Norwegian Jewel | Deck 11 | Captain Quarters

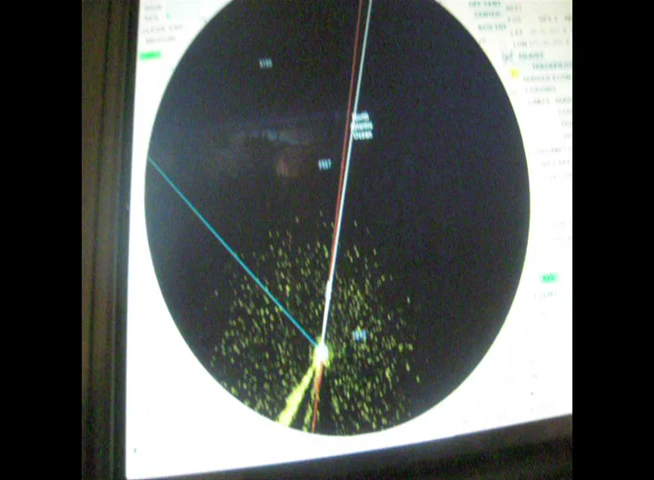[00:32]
Not sure what that one is. But it looks like it's updating. Here's in the room.